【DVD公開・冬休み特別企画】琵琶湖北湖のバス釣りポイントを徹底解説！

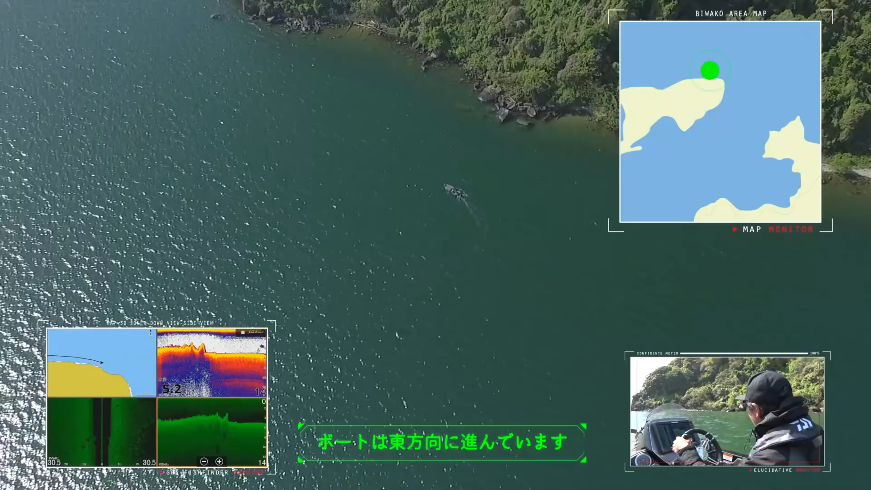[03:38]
ここから東、ちょうどまああそこがまあ言ったら角と言われているスポットで、まあ、非常に水当たりが強くて、ここの辺は結構一級のスポットですね。
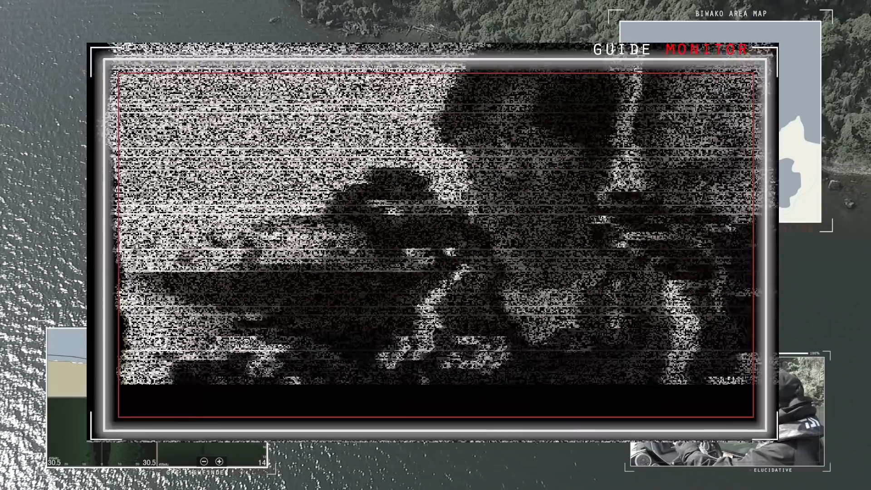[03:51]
はい、今回の DVD はドローン映像、GPS 魚探映像をふんだんに取り入れて、僕が北湖のフィールドを紹介していきます。
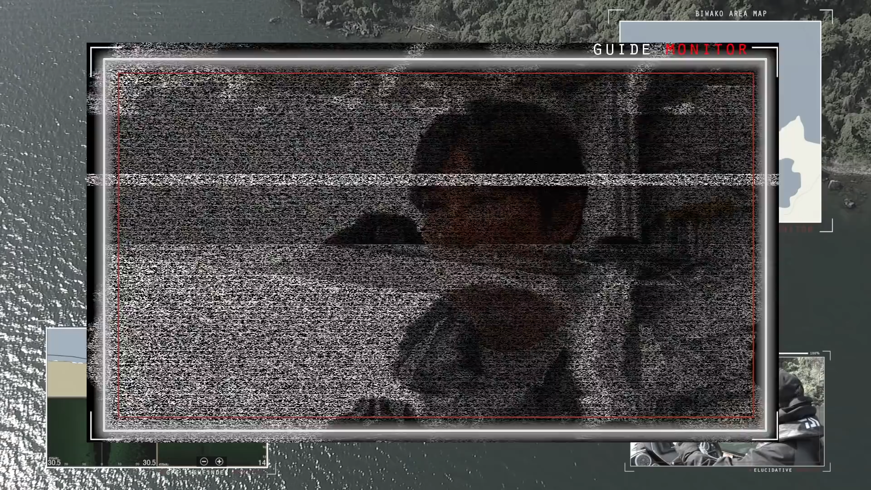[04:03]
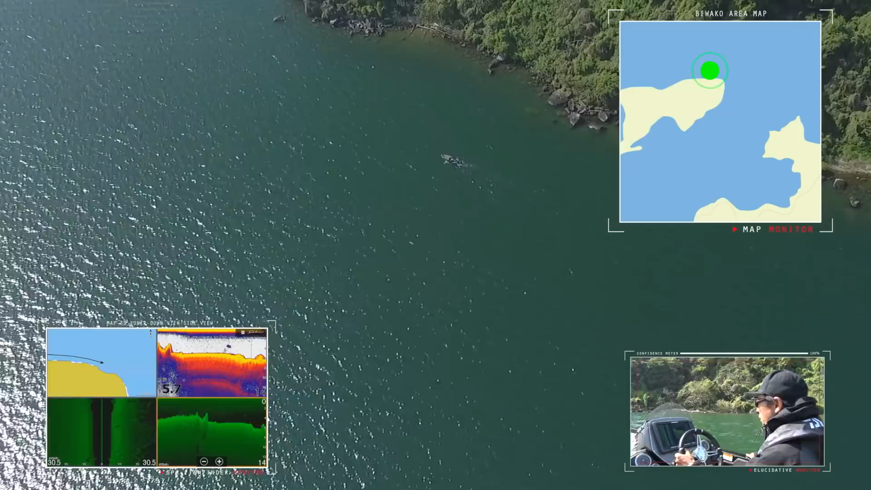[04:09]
まず魚探映像の説明なんですけれども、
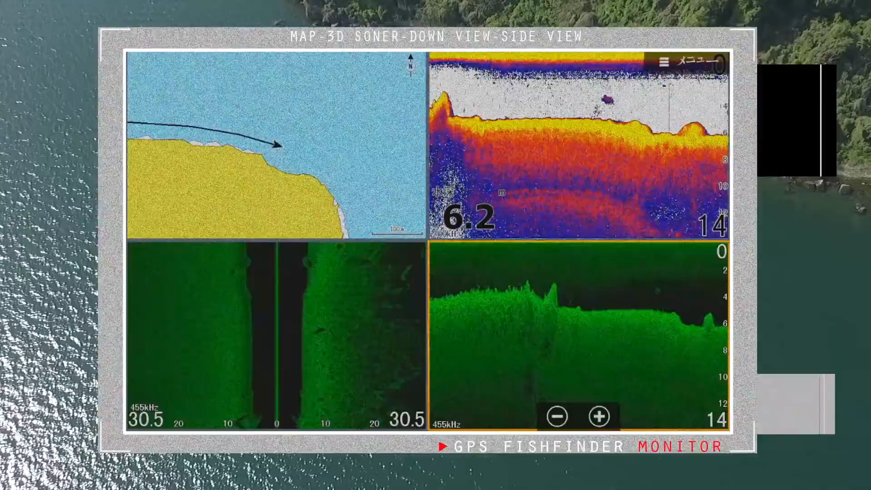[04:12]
こちら、ローランスの、GPS 魚探の映像をそのまま画面に貼り付けています。左上の画面が、ご覧のようにマップですね。でその下の画面っていうのが、ストラクチャースキャン映像です。今、両サイドに 30.5 と表示されているんですけれども、こちらは、ボートの両サイド、約30メーターを見ているような水中の中を見ている状態です。そして4分割の上の右上、これが通常の魚探映像ですね。
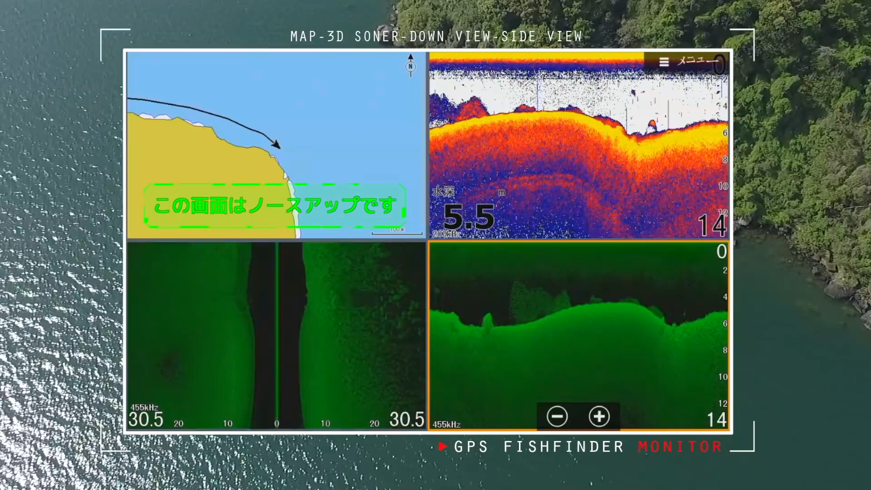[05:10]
2つの映像には特徴があるので、この2つを通常魚探と、ダウンスキャン両方の重ね合わせてみることで、より詳しく固定を把握することができると思います。
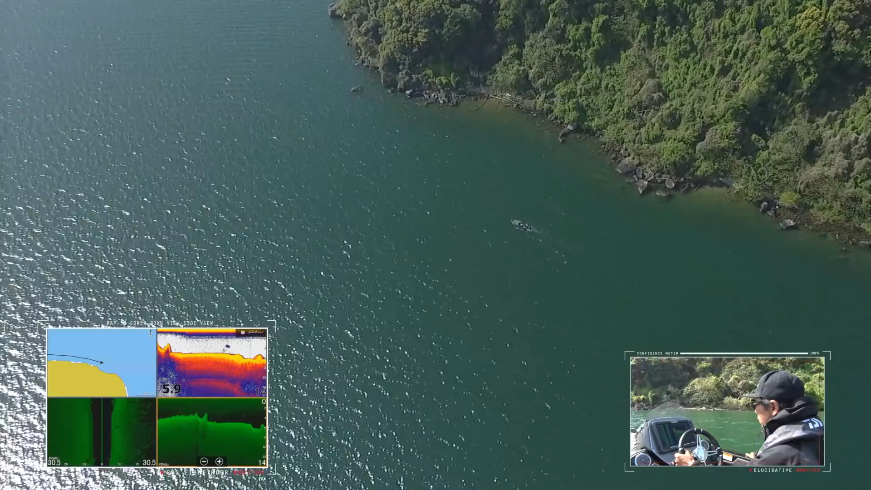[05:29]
この辺から、まあ、しばらくちょっとフラットが続いて、あの角を境目に水深が一気にズドンと落ちます。非常にこの、あの角と、まあ、こっち側の水深
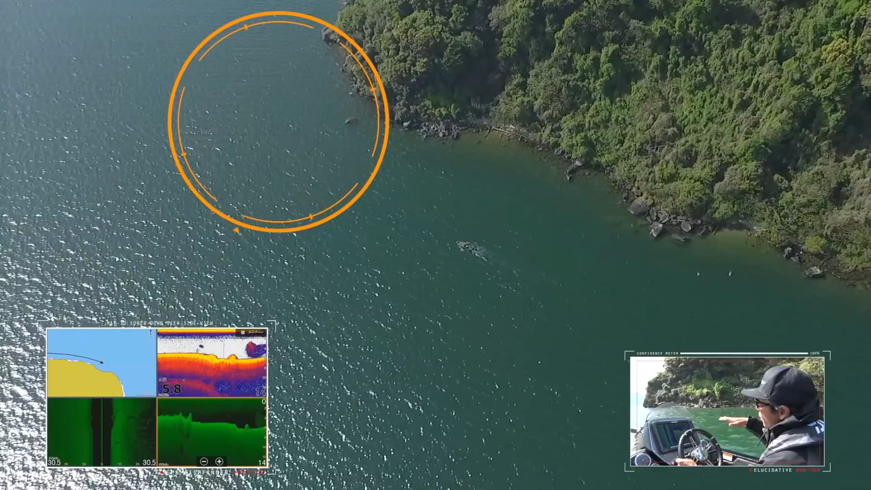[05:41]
5メーターぐらいのフラット、ズドンと落ちるってい う、 こう切り替わりの場所なんで、この辺は非常に、
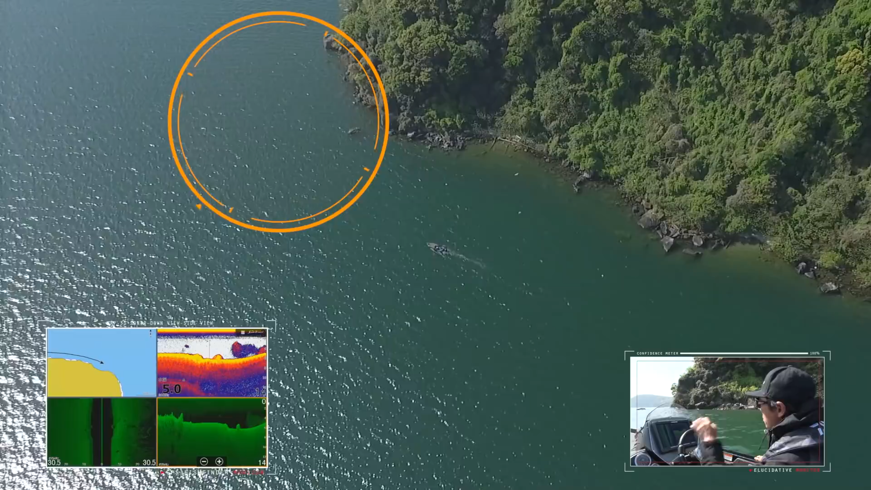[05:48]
レンジを探りながら、バス探していくのに、いい場所ですね。
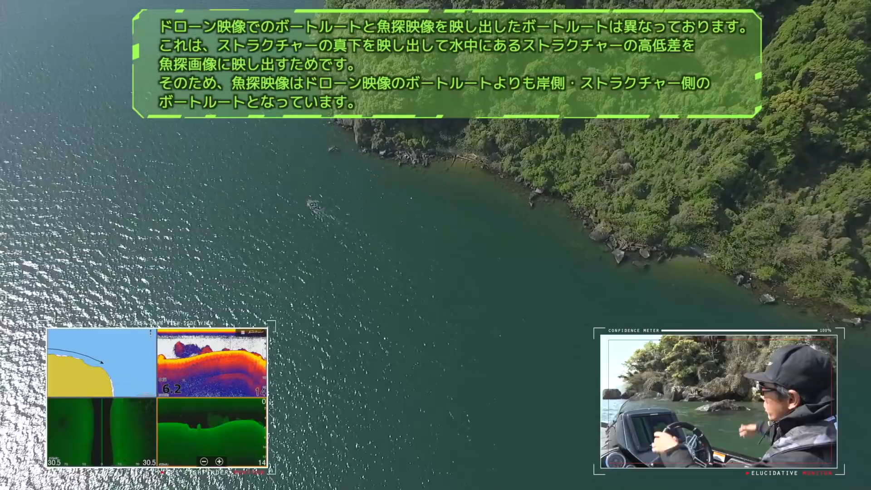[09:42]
大きな岩が、岸から、ちょうど20メーターぐらいのところには結構多く入ってるんで、そういった場所をちょっと魚探で見つけて、釣っていくような場所になります。
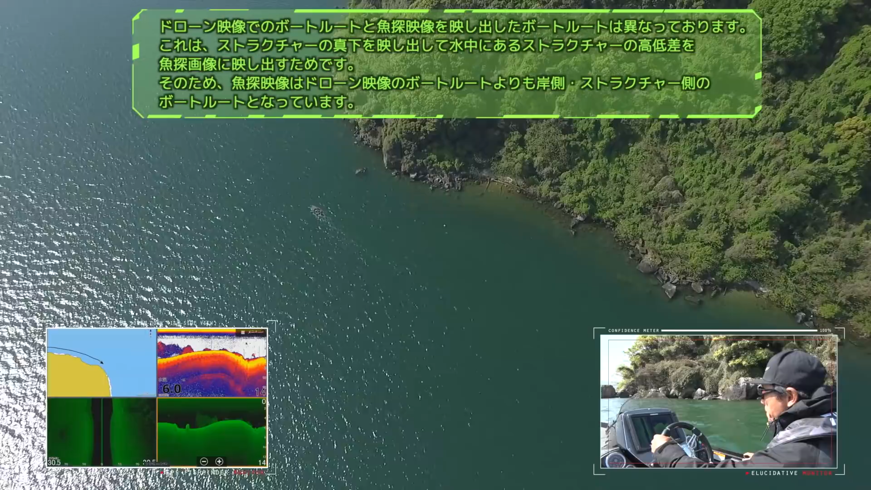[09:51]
この辺から、魚探の映像、起伏の変化がすごい激しくなりますよね。
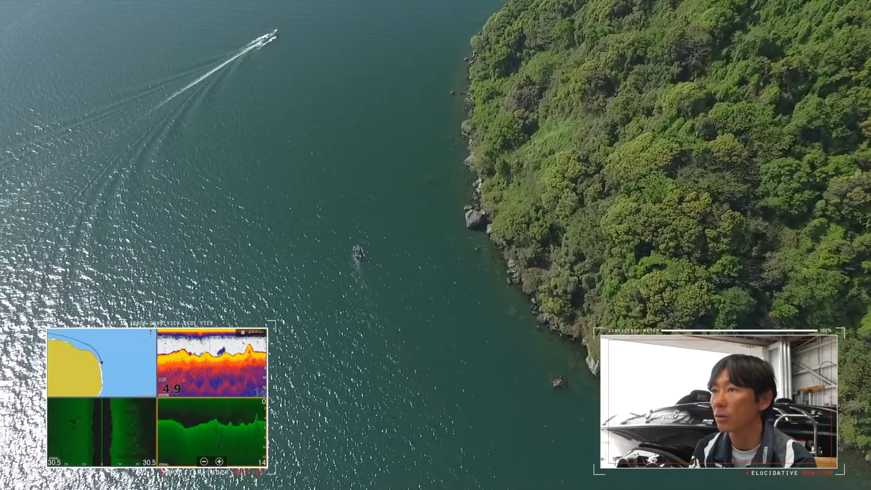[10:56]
水深によるバスのポジションをしっかり把握して釣ることが重要なスポットとなると思います。
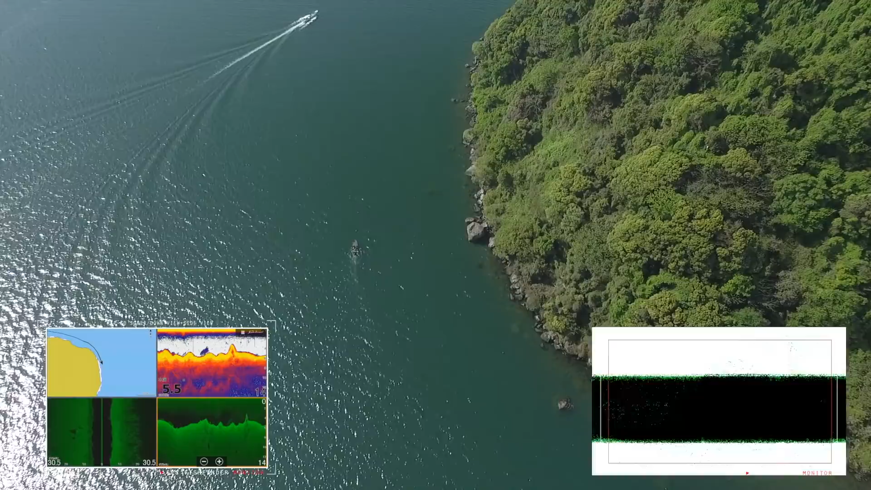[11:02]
ここも今非常にでっかい岩がありますね。もうほとんど岸沿いぐらい、水面近くまで飛び出してるんですけども、大きい岩です。
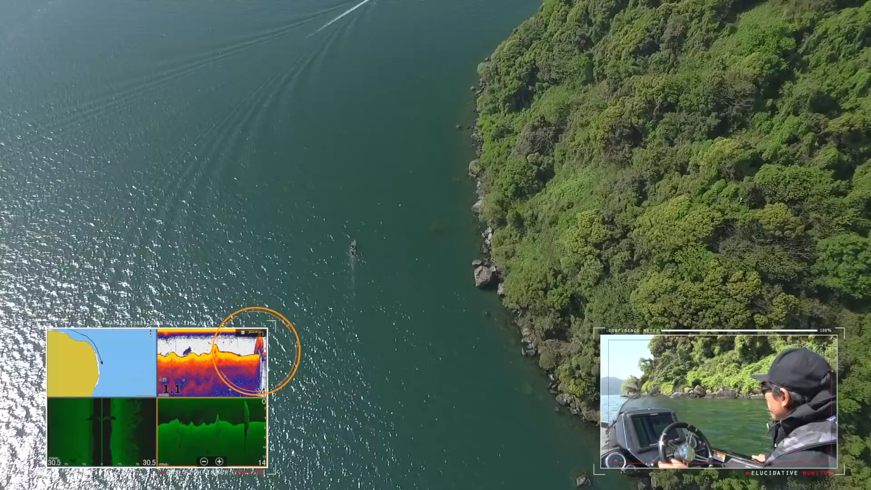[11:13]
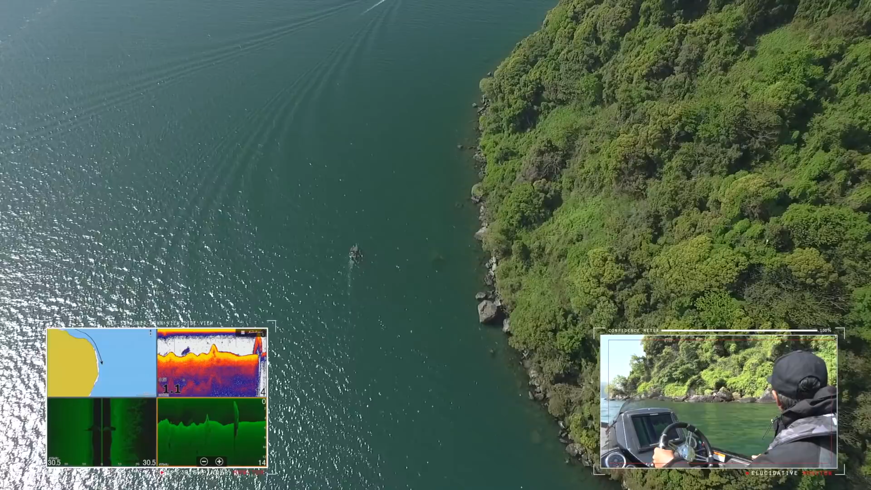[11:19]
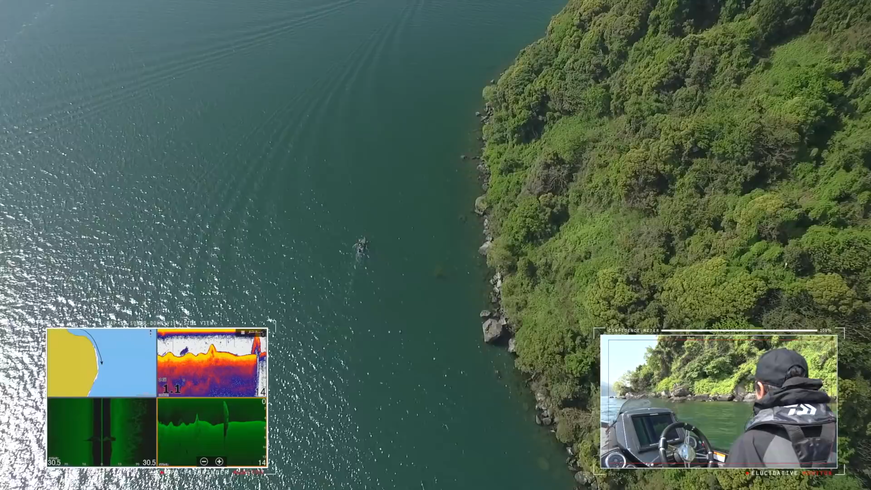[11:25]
だいたいこの辺ぐらいまでですね。
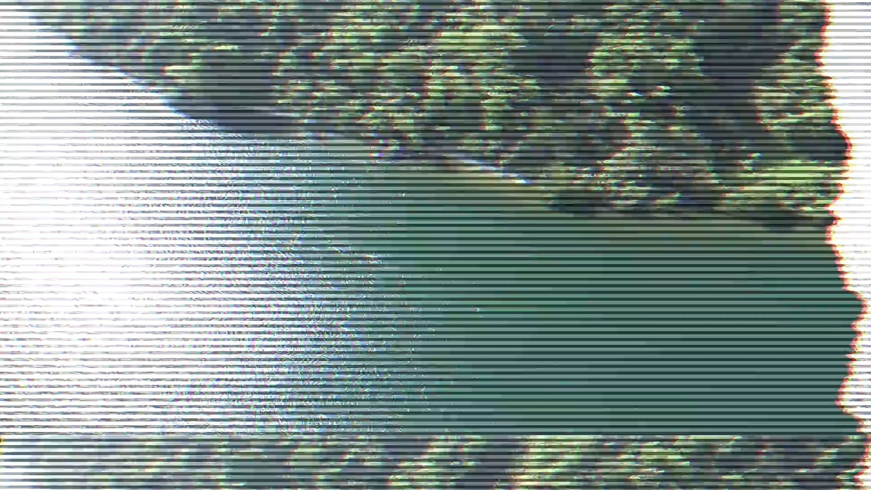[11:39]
まあ、今ちょっと岸沿いを通って、
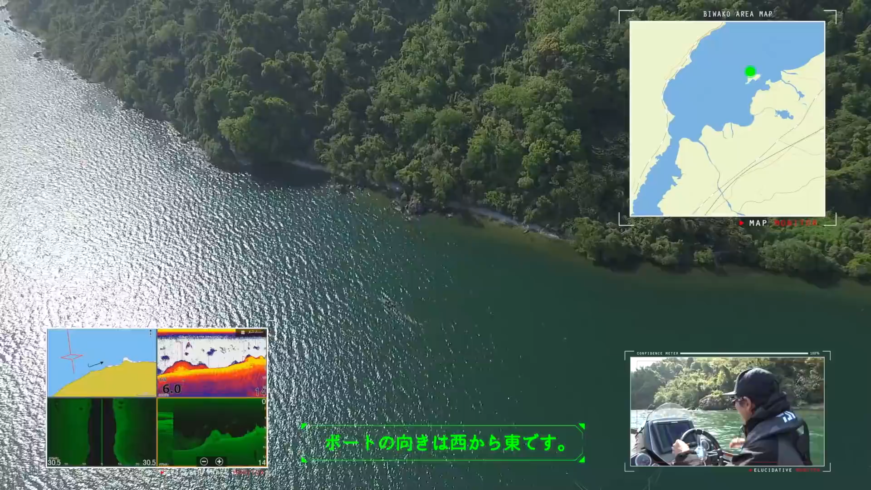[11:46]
ポイントの高さが分かるように魚探で移していきますので、ここが一つ、水中に張り出しがあるんで、
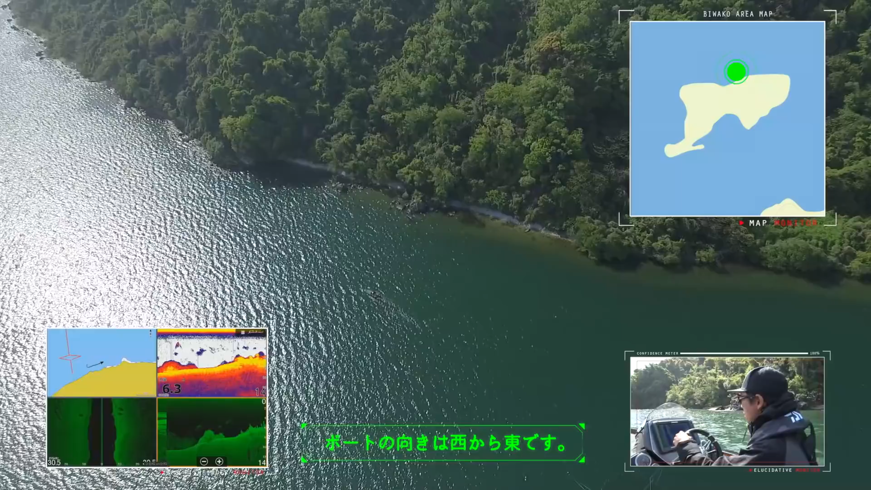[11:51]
魚探場ちょっと盛り上がると思います。
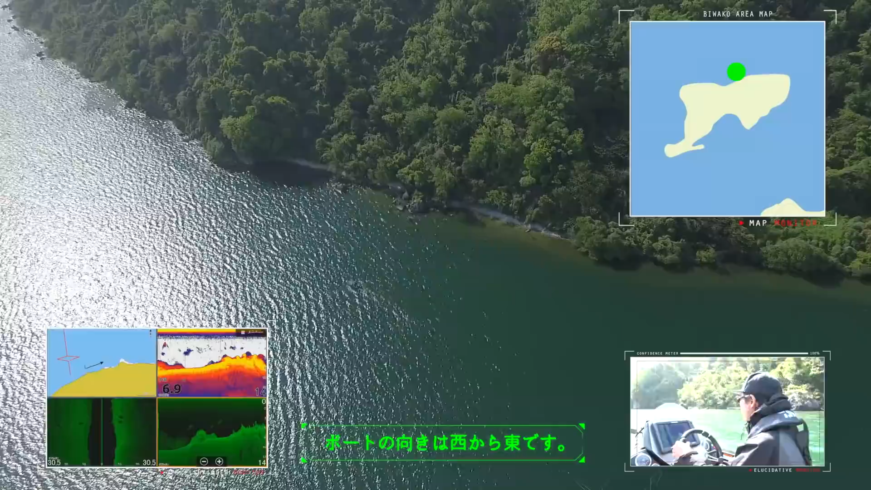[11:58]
この盛り上がりがそうですね、